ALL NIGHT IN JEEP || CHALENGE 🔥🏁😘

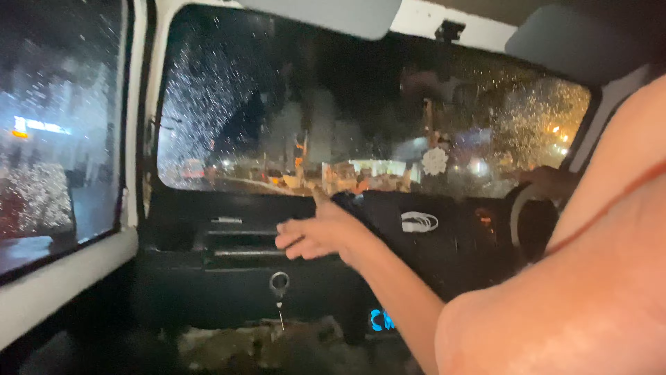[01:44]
چپے آگے دیکھتے ہیں بھائی کیا سین لگا بڑا ہے پتہ نہیں اس کو کیا ہو گیا یہ نہیں چلا
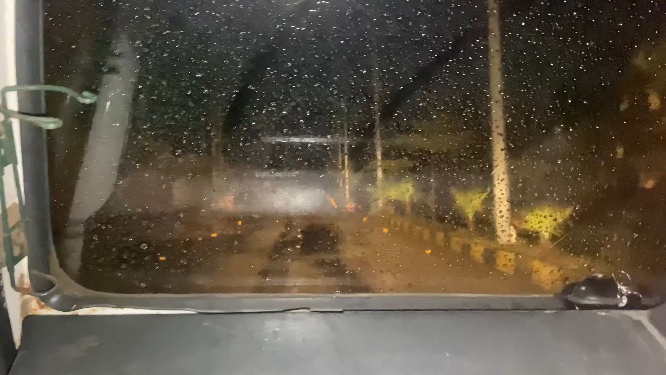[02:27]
لیکن ابھی پانی سے بچا رہا ہے پہلے پانی میں لگا رہا تھا ملوگ سٹارٹ کیا ہے پانی سے بچا رہا ہے ممی ڈیڈی بچے ہو نا ملگولی وہ دیکھو نا کیسے سلو کر رہا ہے پانی پر ممی ڈیڈی
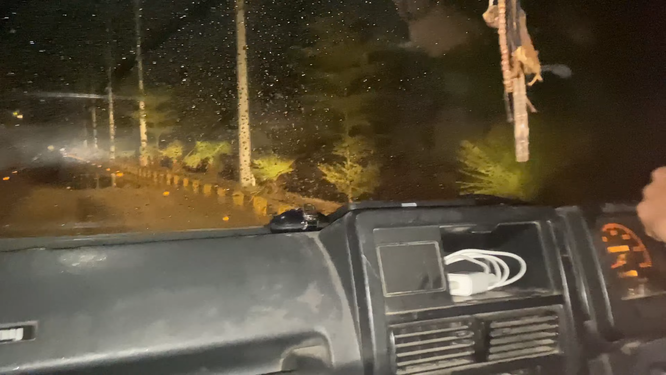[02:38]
ابھی بھائی گھوم پھر گئے واپسی اسی جگہ پر آگئے سیدھا میٹے دوڑ اگر آپ پر گئے تھے مانی دیکھیں بھائی اگر بھائی چیک کرنا آگیا